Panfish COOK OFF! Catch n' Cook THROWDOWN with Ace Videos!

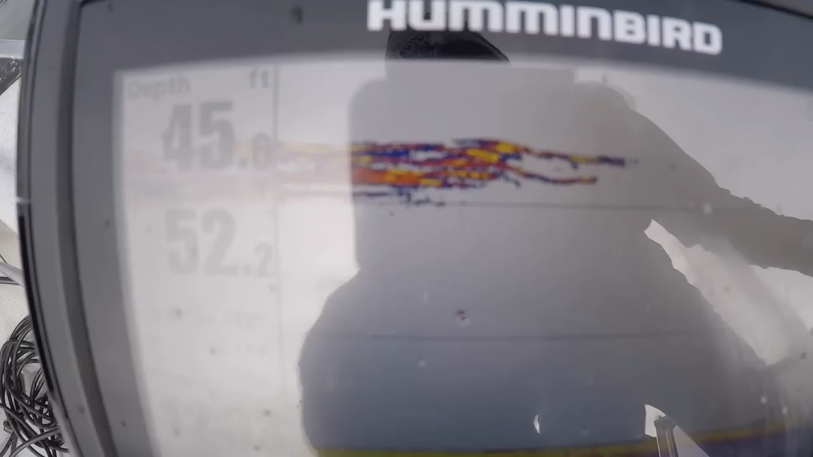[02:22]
Even though we sit at 50 feet of water. So we're going to get our Bomb Jiggity's down there. See if we can't match what the old man just brought up.
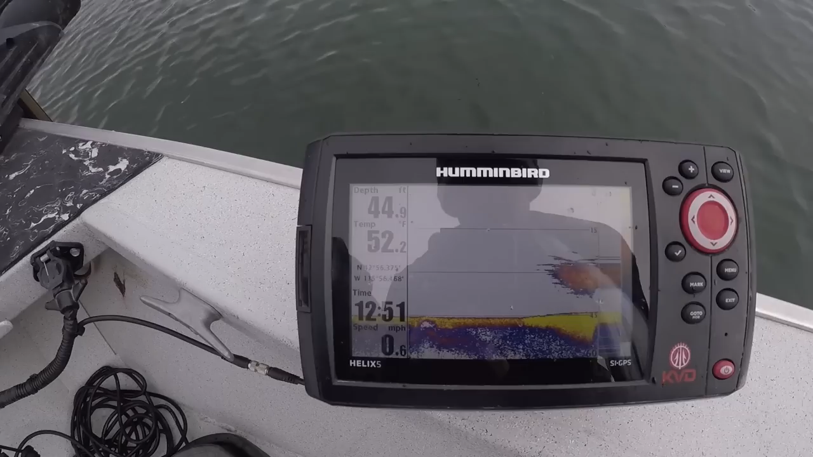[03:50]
On screen: depth 44.9 ft, water 52.2°F, speed 0.6 mph
So guys check this out. We were hitting them at about 15 feet. Now we're finding a massive ball down at about 30 feet.
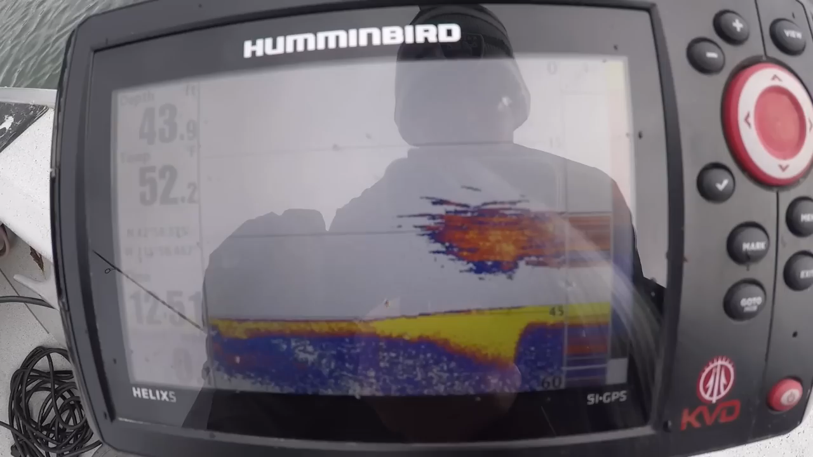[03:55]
They've moved down about 15 feet. Let's see if we can't get in on them. Got him.